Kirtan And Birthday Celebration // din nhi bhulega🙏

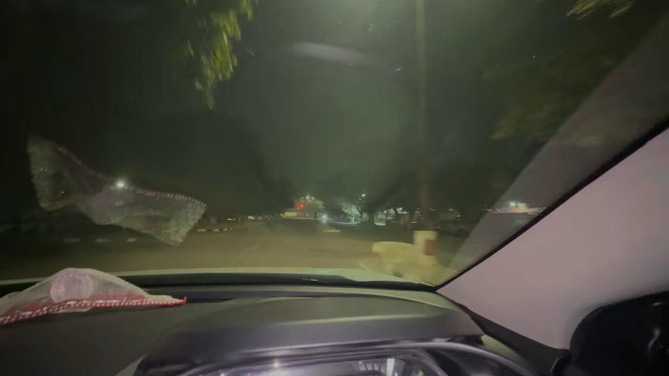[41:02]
देख लो 12 बजे हैं लेकिन फिर भी चंडीगढ़ की लाइटें चल रही हैं ये नहीं ऑफ होती ओके चल ठीक है